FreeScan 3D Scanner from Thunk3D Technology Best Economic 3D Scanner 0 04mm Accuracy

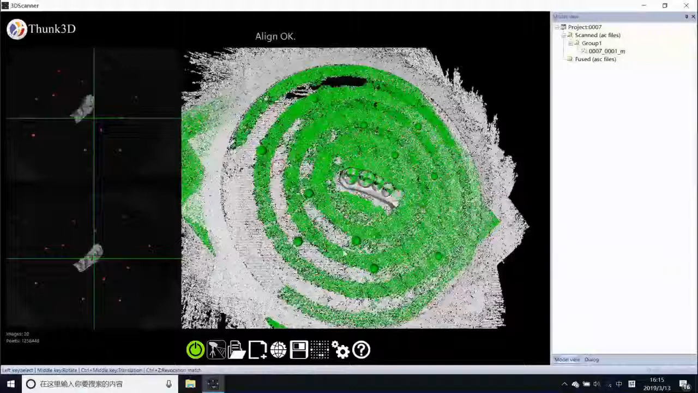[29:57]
For turntable alignment, could be grouped and merged without any stickers.
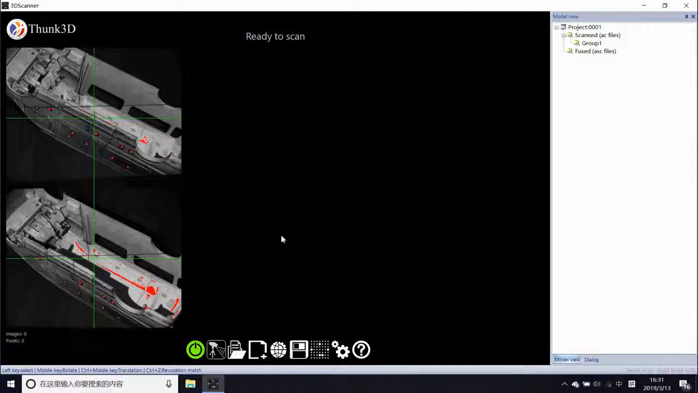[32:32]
If the car is turned now, outside is cubic, place looks inside, so-called characteristic.
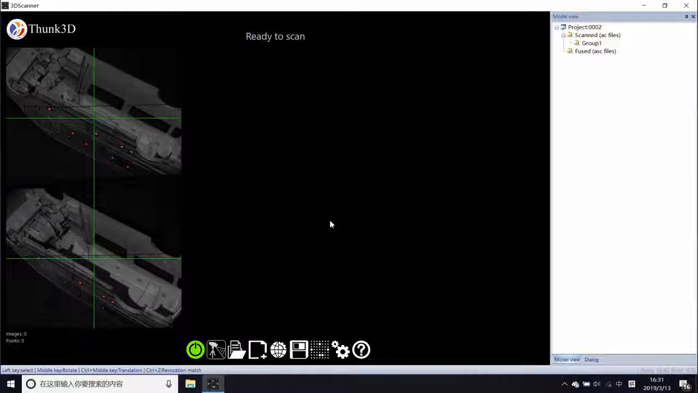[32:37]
Let's try two types of elements.
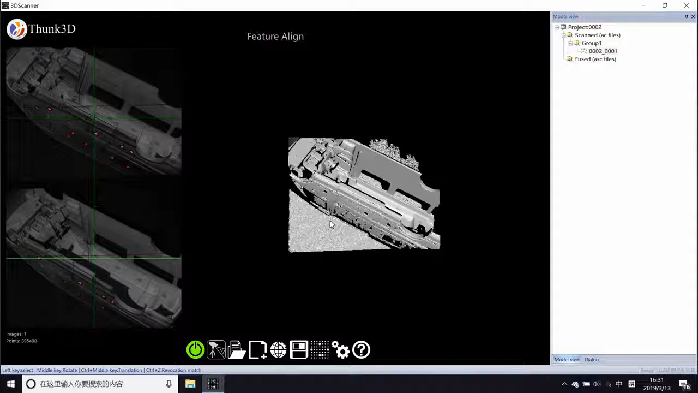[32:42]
After a created project, it's so easy to scan the feature one by one.
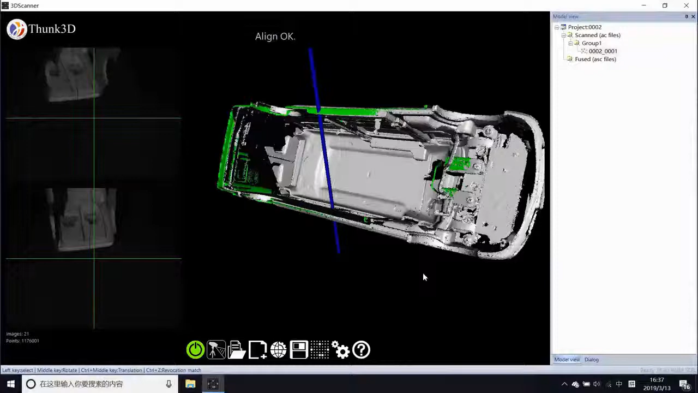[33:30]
But for the Windows parts, which can scan for transparency,
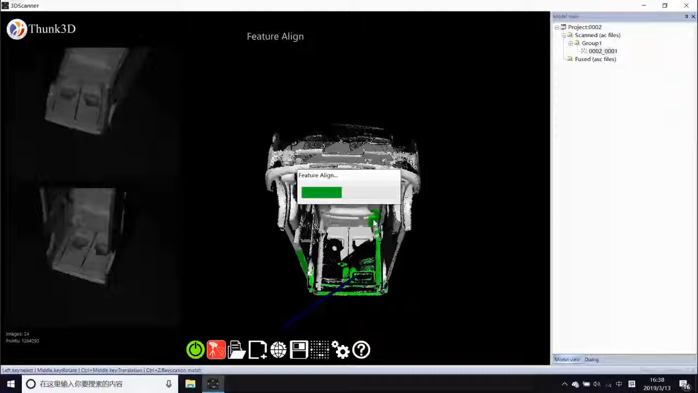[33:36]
here I have to say that almost all scanners can scan transparent objects, like the glasses you might spray to scan.
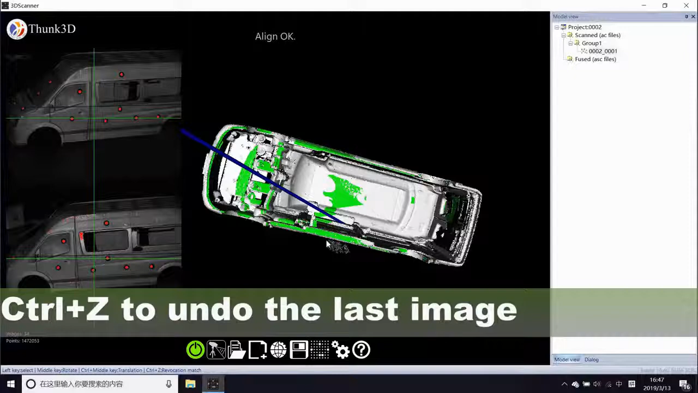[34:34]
How can we merge inside and outside? Here are two solutions. The first, add group, which aligns outside and globe register.
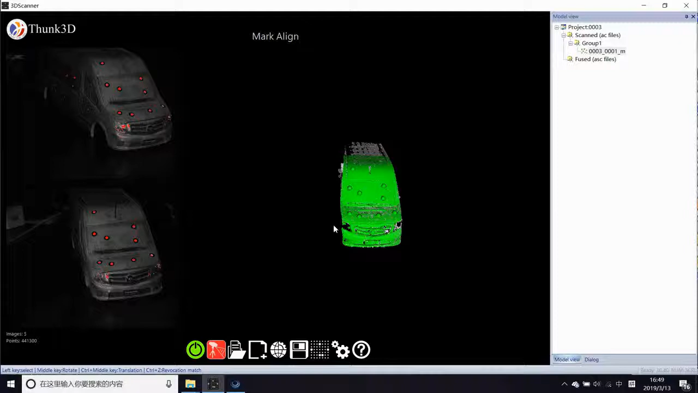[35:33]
As you may discover, mark line is much faster than feature line.